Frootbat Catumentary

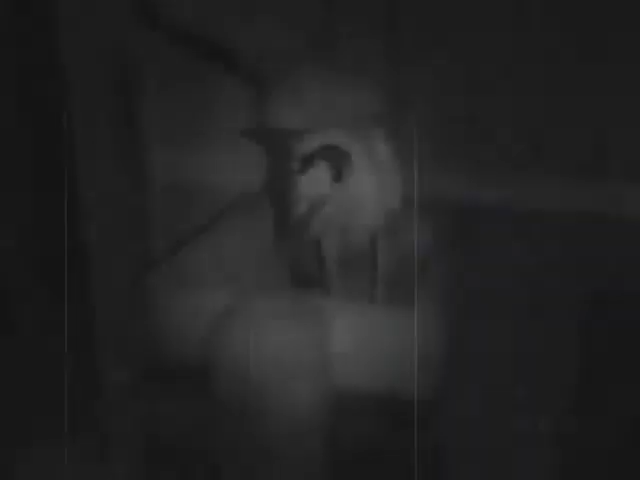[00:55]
A primarily nocturnal animal, this is only where he will spend his daytime,
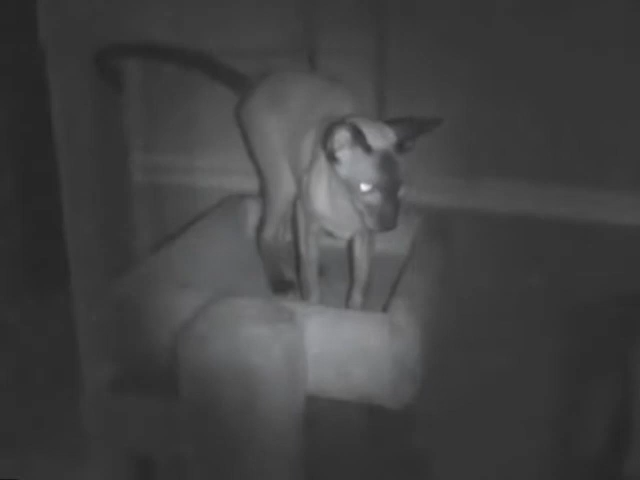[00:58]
only briefly disembarking from the safety of his tree to hunt for food.
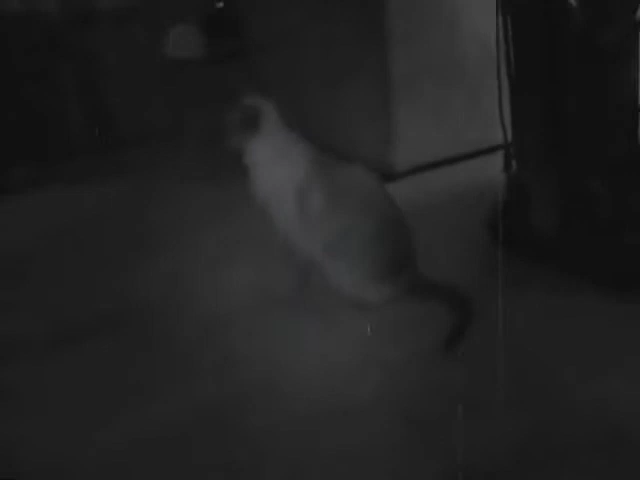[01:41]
Let us watch for just a moment, as he prepares to ambush his enemy.
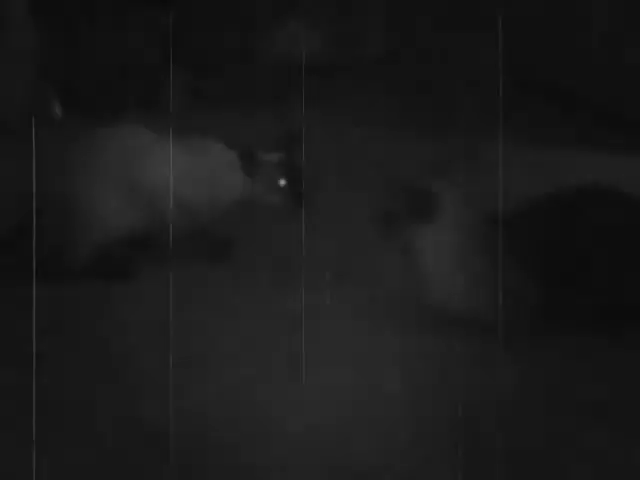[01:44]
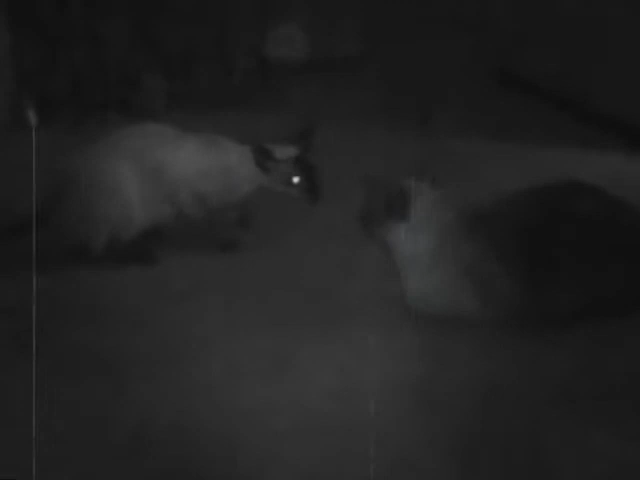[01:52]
He will continue to alternate throughout the night, between this ambush ritual and napping in the safety of his preferred crotch.